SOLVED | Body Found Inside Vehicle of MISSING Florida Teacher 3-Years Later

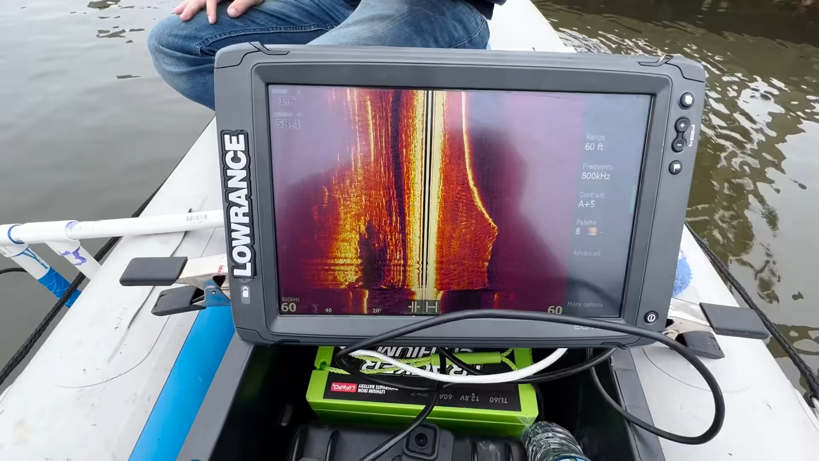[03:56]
So we have a sonar today and we're gonna be running. And if there's any vehicles in the water, we should be able to see those pretty clearly.
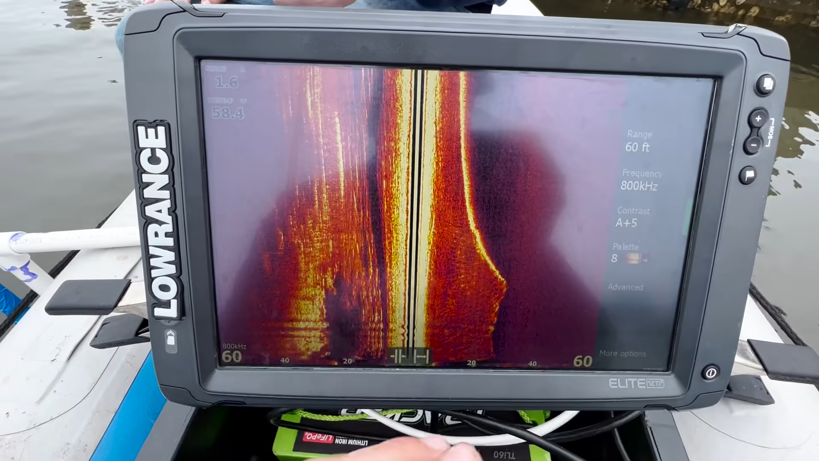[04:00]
Hook a magnet to it and then identify if it's a vehicle. I wonder how deep it gets out here.
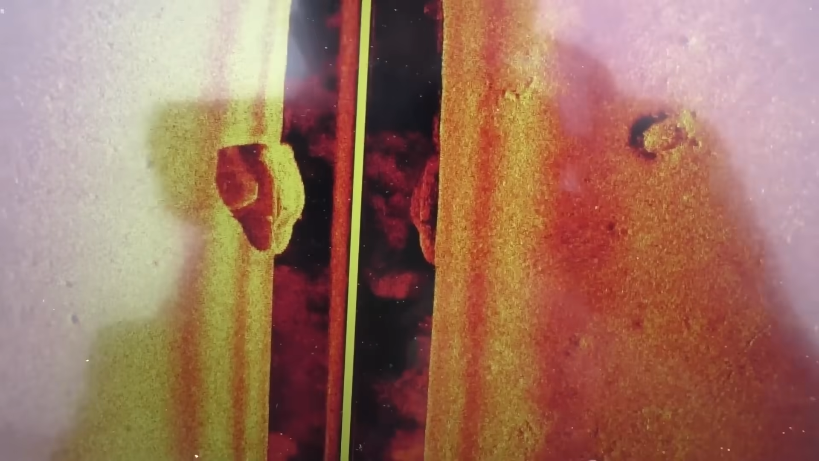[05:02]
And as you can see, it's pretty, you can see the windshield. The shape is pretty accurate, and the shadow looks just like a vehicle.
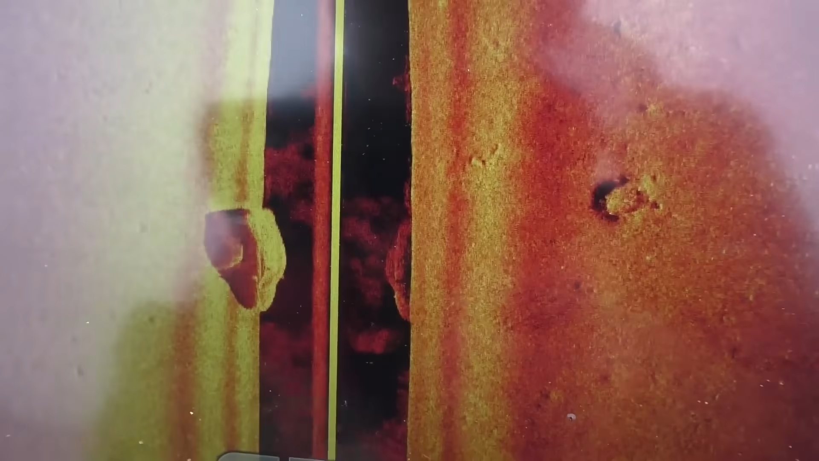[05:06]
And my see best guess is right that there. It could be his car. You I mean, it looks like the right type of car.
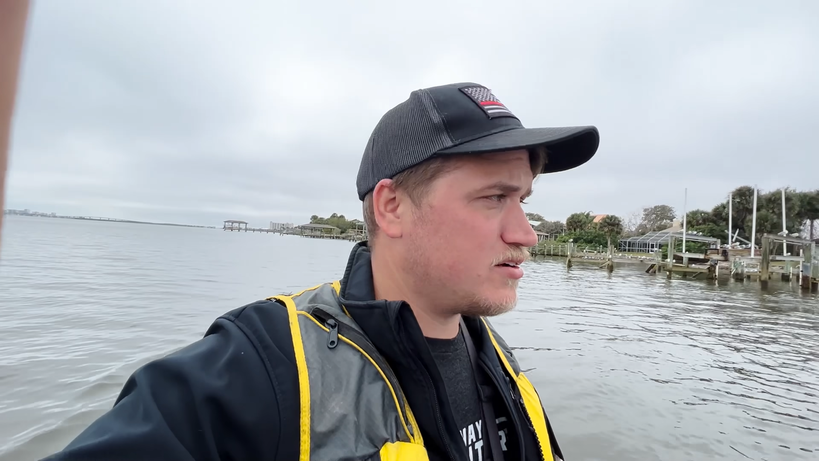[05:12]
You can see the windshield, dude. Like on so the Britton's going to try to get the magnet on it, and then Jeremy's going to grab a buoy, and then we're going to call Doug and regroup from there. I mean, it might be, there's a chance it could be a different vehicle, but this was the first place, the logical place, you know, we go to first, and it's a car.
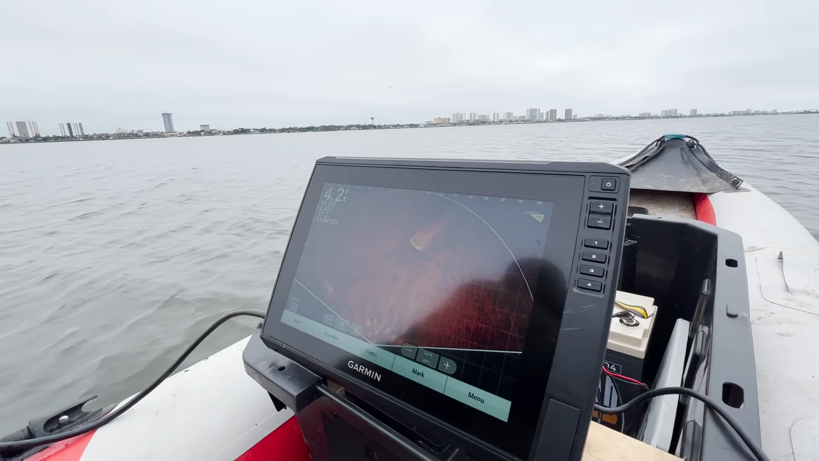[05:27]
You can see on live scope where Jeremy is showing,
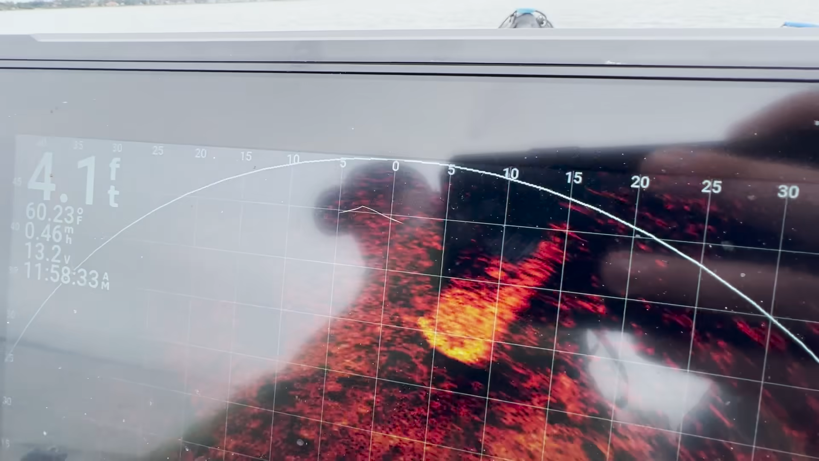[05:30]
On screen: depth 4.1 ft, water 60.23°F
like, I guess it's like a 3D almost, or live it's just real time.
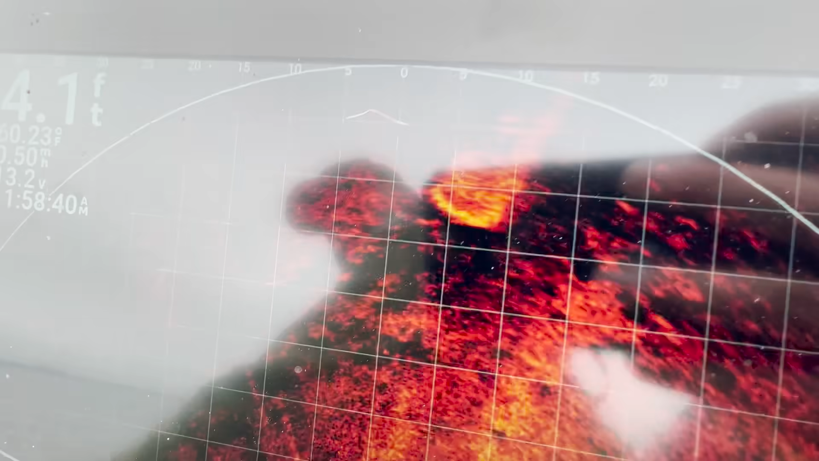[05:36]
But 35 feet out, we're now floating away from it. Yeah, now we're getting away from it. Or I'll go back and get a buoy if you want to get the magnet. Yeah, we got Do that?
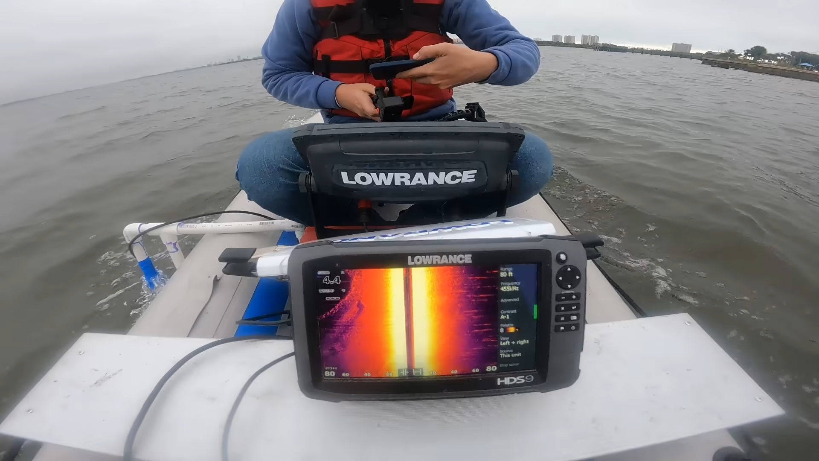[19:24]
And I have mine right here. So it's only 4 feet currently, pretty shallow. It's pretty choppy.
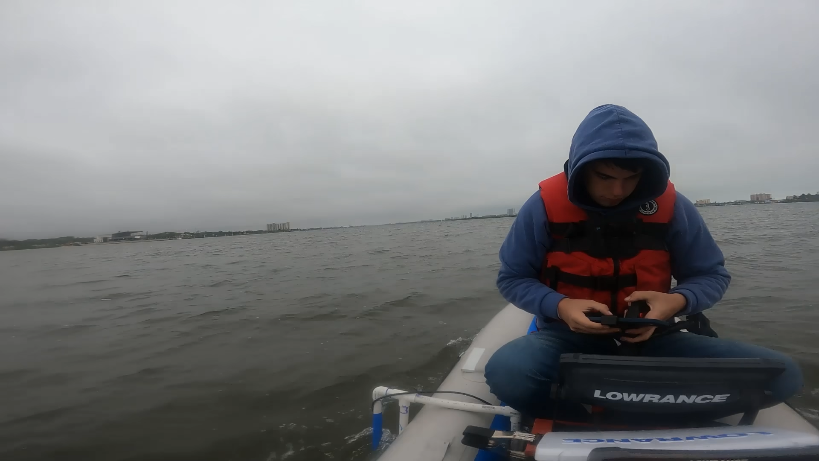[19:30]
There's definitely a storm coming in. So we're trying to cover this before it starts pouring rain. Right now we're going through a channel.
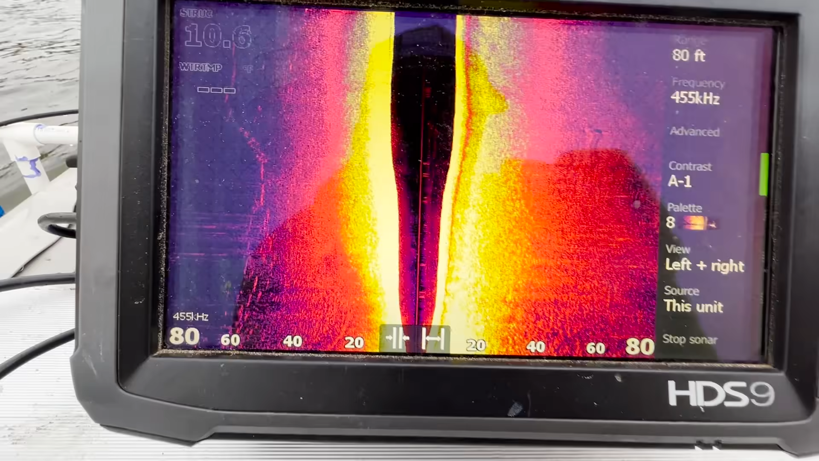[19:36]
It's pretty deep right here. You see this giant bridge we're about to head under.
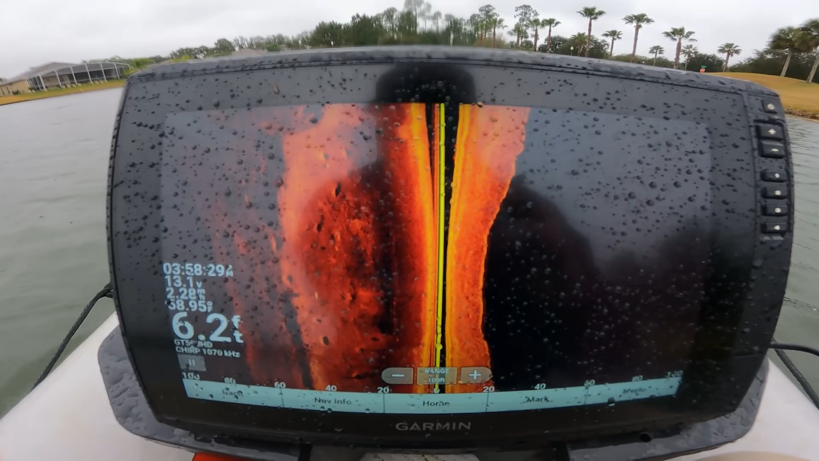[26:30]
just to rule out every logical area.
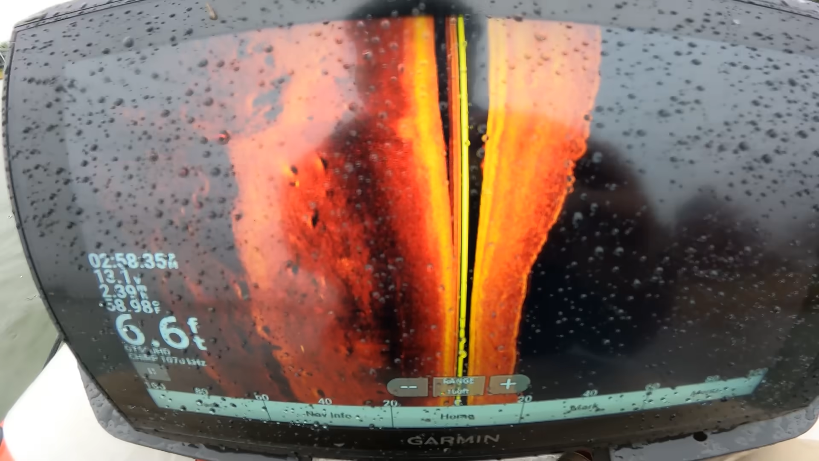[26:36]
On screen: depth 6.6 ft
It's pretty shallow, but I mean, well, it's 6 feet, it's deep enough to have a car.
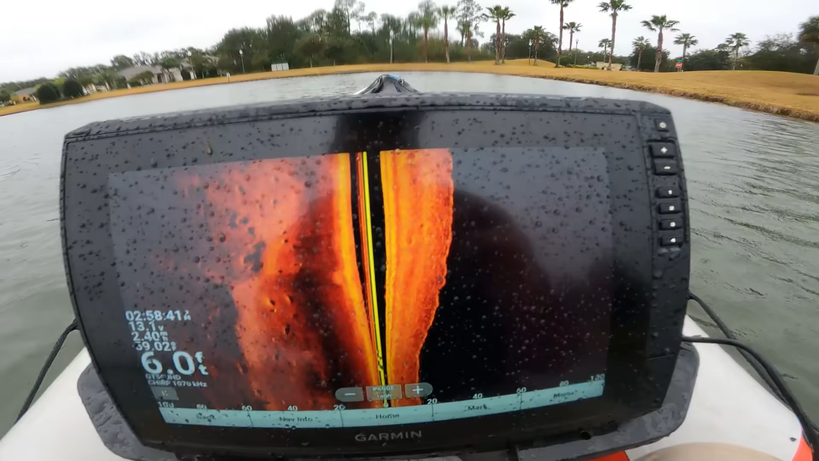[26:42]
On screen: depth 6.0 ft
There's also a road over here that goes by, so there's potential.
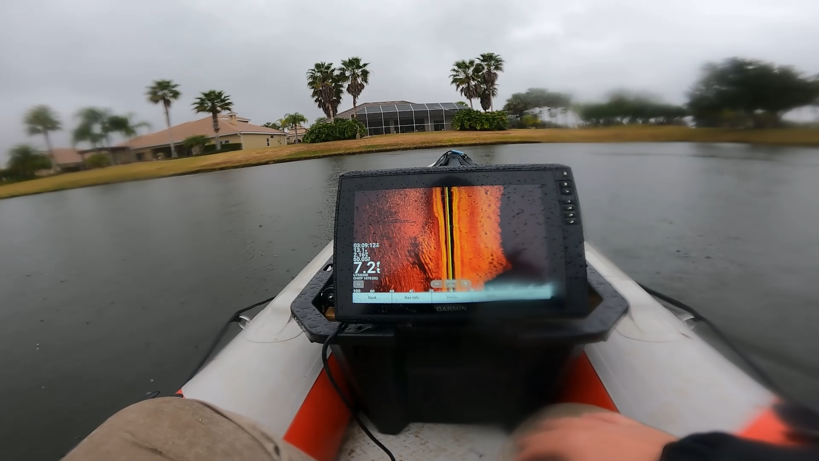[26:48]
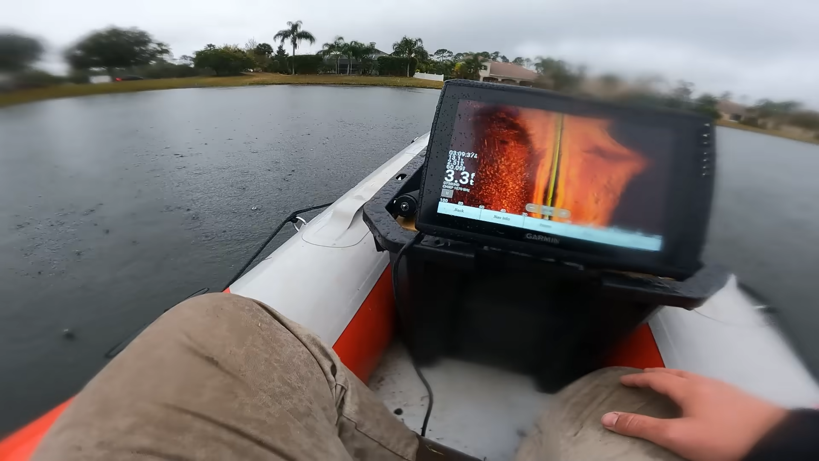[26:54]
All right, we're at pond number four, and it looks pretty clear, so we're about to move on to the next one.